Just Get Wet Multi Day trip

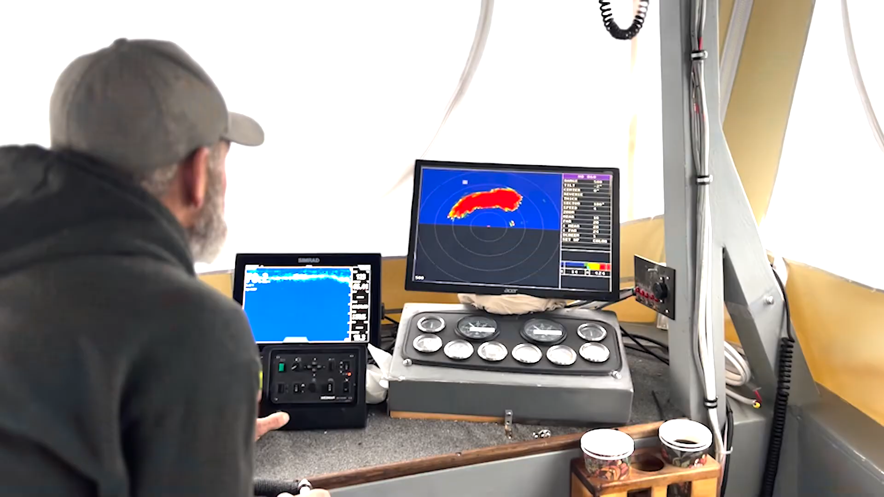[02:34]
We have side scanning searchlight sonar,
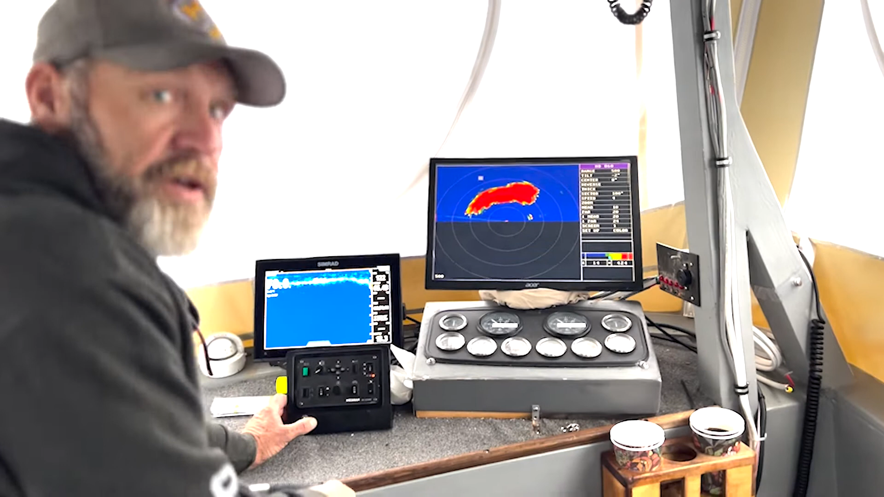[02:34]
so I can look out up to 900 feet on one side at different angles and different depths.
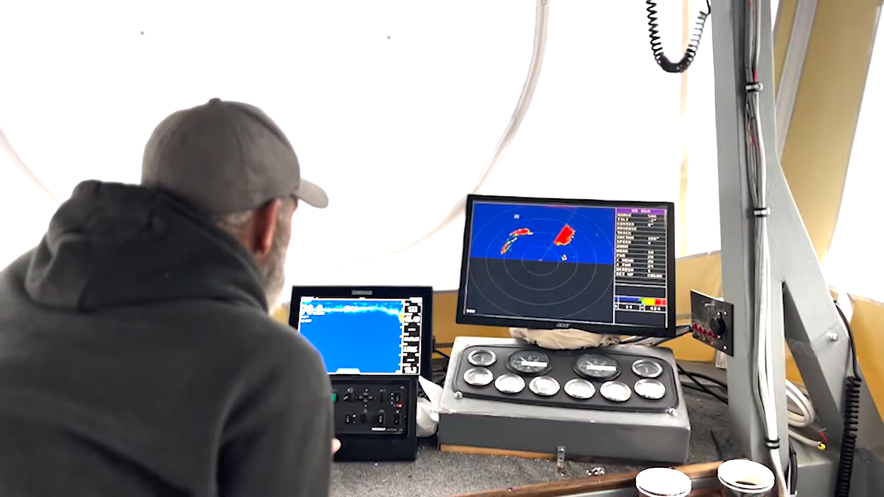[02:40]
That allows me to find the fish that most people are driving over.